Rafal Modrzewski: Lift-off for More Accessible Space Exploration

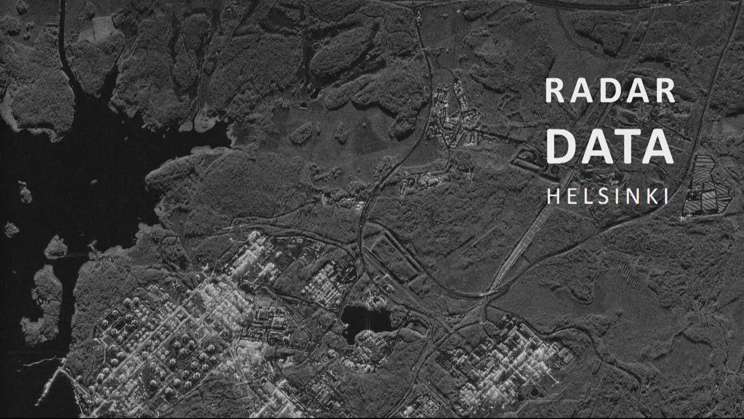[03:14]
whether it's raining, or whatever is happening over there. You have a reliable source of information. And if you look very closely at this image, you will realize that you can see people, but you can see cars. Which means that every time we take an image, we have 2,500 million square kilometers, and we get to see every car within that area.